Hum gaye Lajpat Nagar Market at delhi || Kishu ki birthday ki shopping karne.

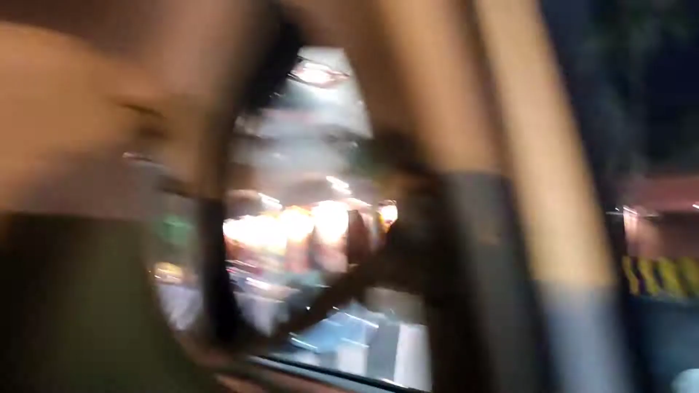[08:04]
डैडी देखिए कितनी बढ़िया ये पिलर्स हैं, इनमें लाइटें जल रही है।
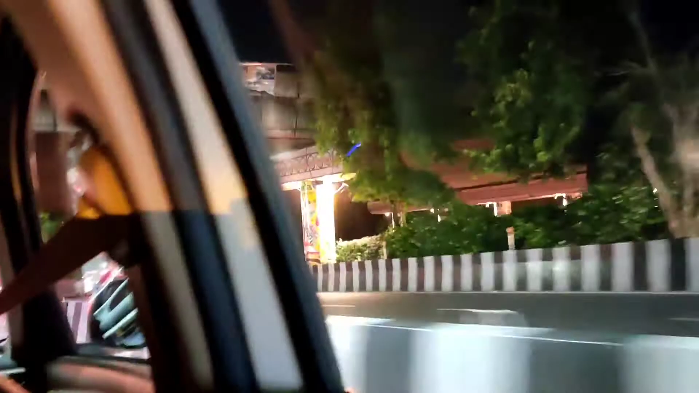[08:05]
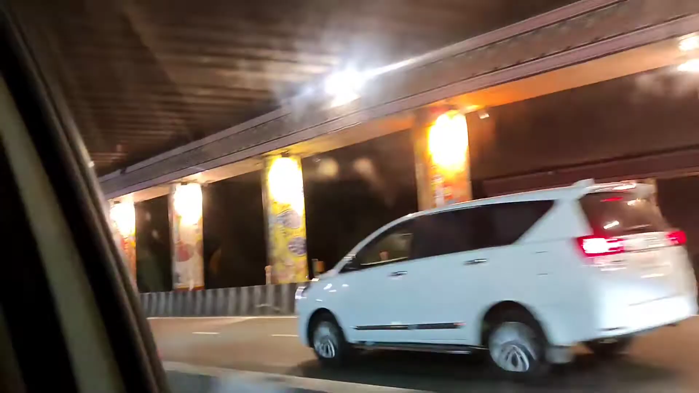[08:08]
ये देखिए फ्रेंड्स इनमें लाइटें जल रही है।
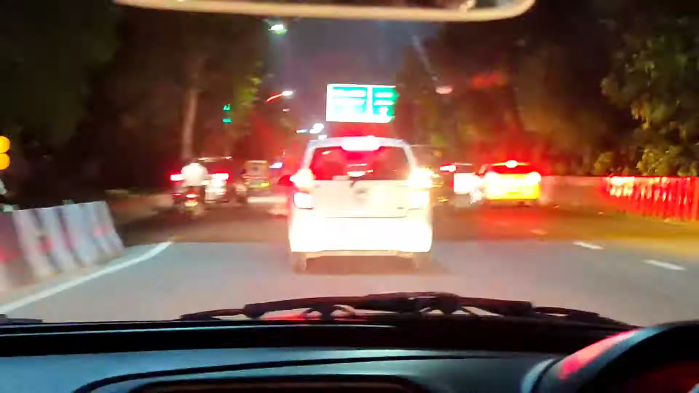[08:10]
ये देखिए ये बोर्ड में देखिए फिल्म सिटी लिखा है।